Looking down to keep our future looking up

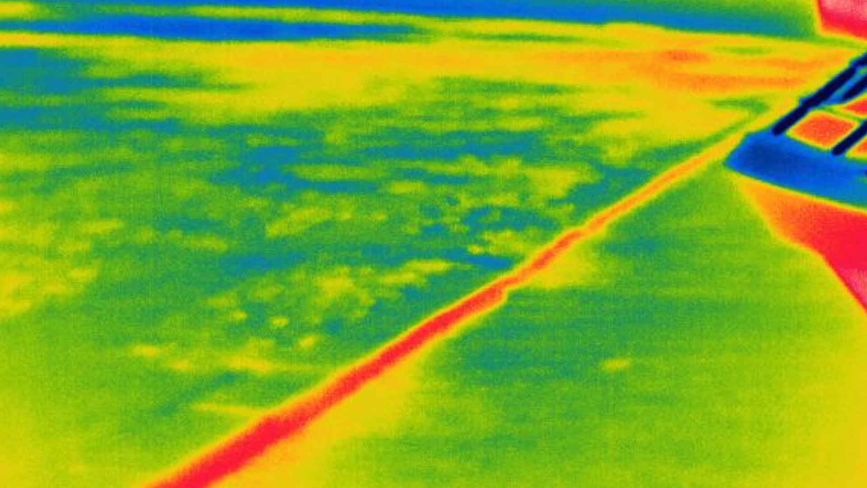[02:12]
I'm getting ready to fly this on my drone soon to create the very first high detail reef temperature maps.